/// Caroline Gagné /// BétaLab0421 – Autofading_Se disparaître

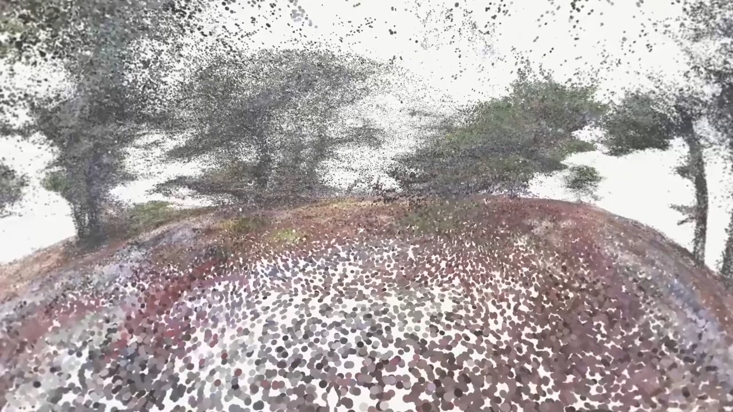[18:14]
quand, en tout cas, là, on a fait quelques tests, pour arriver à reconstruire le lieu. Mais évidemment, il y a plein d'anomalies. Oui, c'est évident. Donc, ça devient quelque chose qu'on peut reconnaître. On trouve que c'est comme réaliste. Mais en même temps, c'est aux visiteurs de faire le reste. On dit, ça, c'est un arbre. Prends pour acquis que ça, c'est un arbre, mais ça marche. C'est qu'en fait, à la base, tu sais, la technologie qu'on utilise, la photogrammétrie,
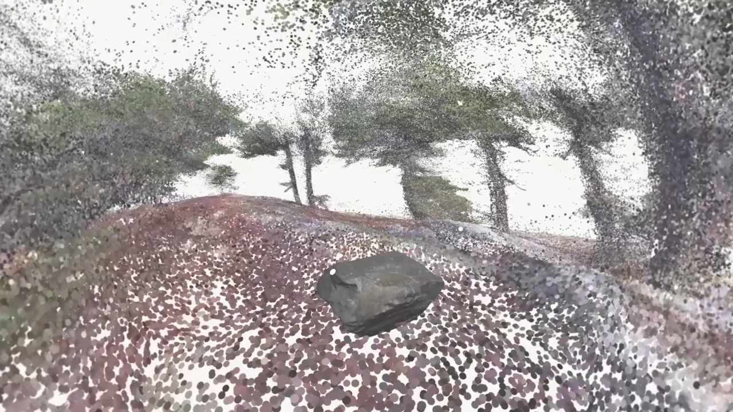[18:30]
qui consiste à prendre plusieurs photos d'un objet ou d'un environnement pour qu'ensuite, un algorithme recrée un modèle 3D ou un nuage de points à la base. Ça, c'est une série de points en trois dimensions. Bien, c'est fait pour aller chercher des choses très réalistes, tu sais, vraiment, avoir une mesure de la réalité.
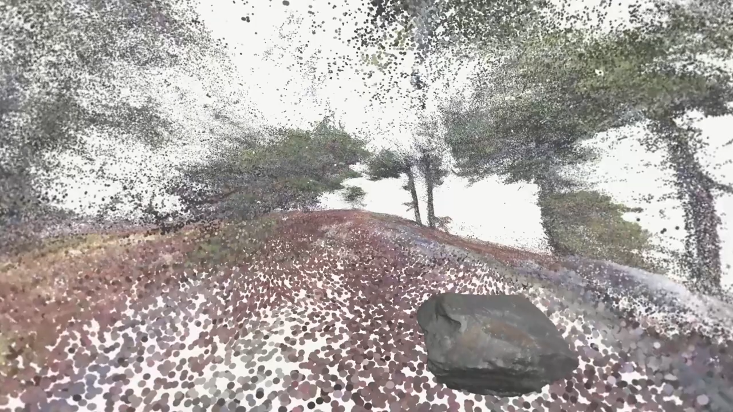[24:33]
bien, là, tu as la roche, mais comme, elle a l'air plus vraie que vraie, quasiment. Dans le monde de point de cloud, c'est le seul élément qui est traité comme ça. Exact. Ça fait qu'il devient quelque chose comme un jacent, quelque chose qui est inerte, qui a un aura vraiment particulier dans ce monde-là.
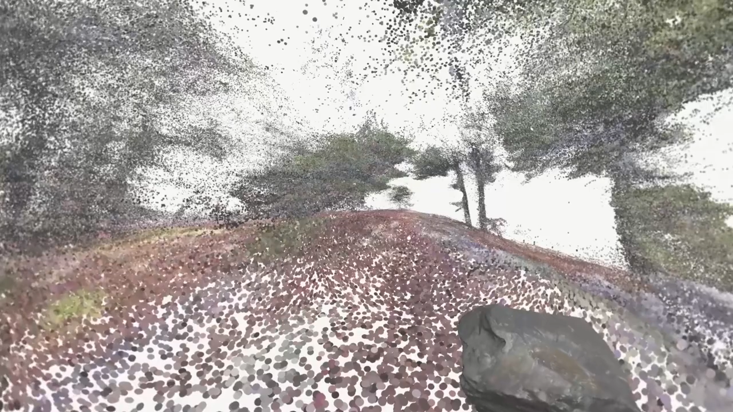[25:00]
Puis il devient un repère aussi, comme moi, des fois, là, je bouge tranquillement, puis là, un moment donné, je me dis, je ne sais plus où je suis rendue. Puis là, je me revire tranquillement pour ne pas déclencher. Puis là, la roche est là. Ça fait que ça devient comme une espèce d'attache dans ce monde-là puis une autre forme de présence. Oui.
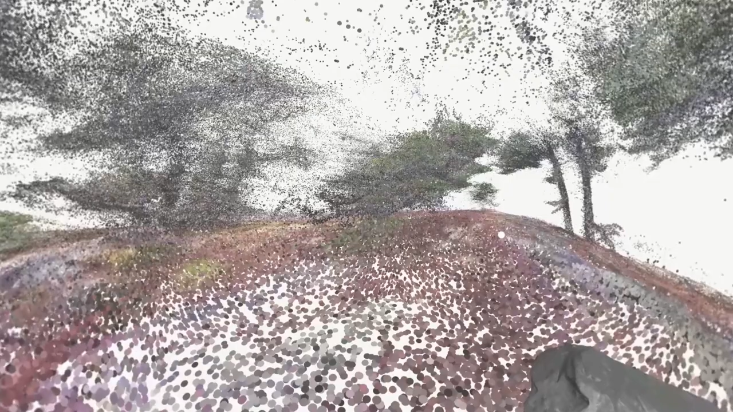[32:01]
puis d'accepter un certain surréalisme, un réaliste surréaliste au fond, genre vraiment impressionniste puis de laisser travailler notre cerveau au lieu de tout faire son travail à la place. Moi, les Pointe-Claude, je trouve que c'est un médium parfait pour ça. Au fond,
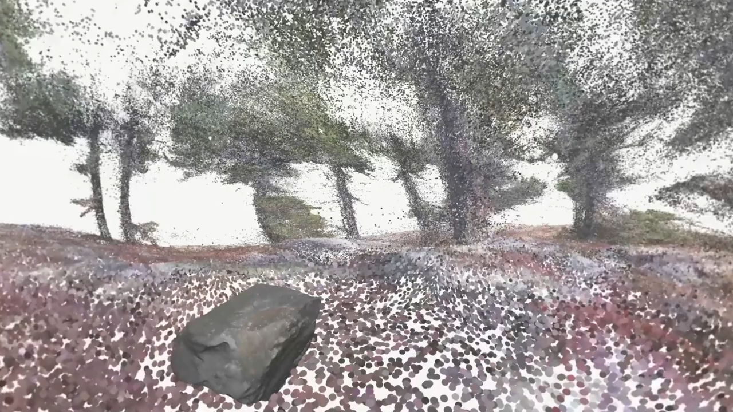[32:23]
c'est ton cerveau qui reconstruit la scène en 3D parce qu'on fait juste donner des points de couleur en 3D. Ça, je pense que ça a été comme un gros point où on dirait, OK, là, on a quelque chose qui permet d'aller de l'avant.